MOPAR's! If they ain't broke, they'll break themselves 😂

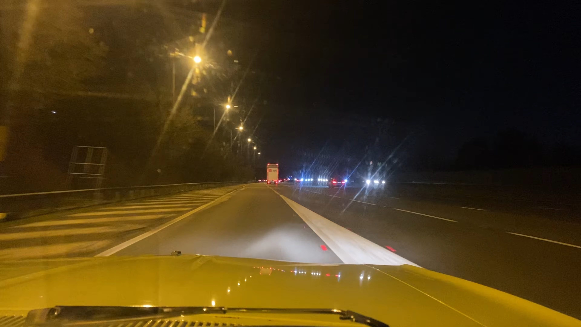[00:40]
And here we are on the on-ramp, or actually the entrance, to Cobham Services here at Tanushi.
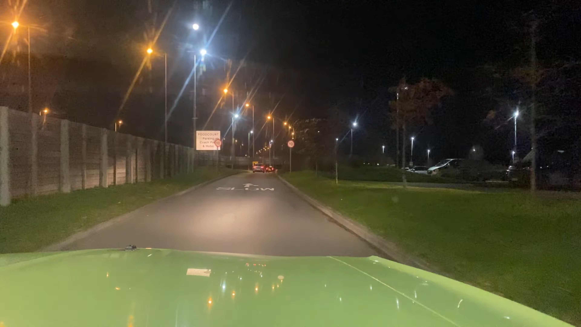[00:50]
This is where all of the action happens. You can probably see a bit of the tyre tread marks.
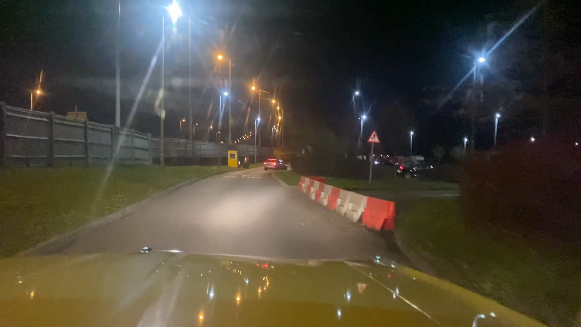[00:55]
Let's see what's here. And so in typical Mopar fashion, we get here and it's leaking fuel.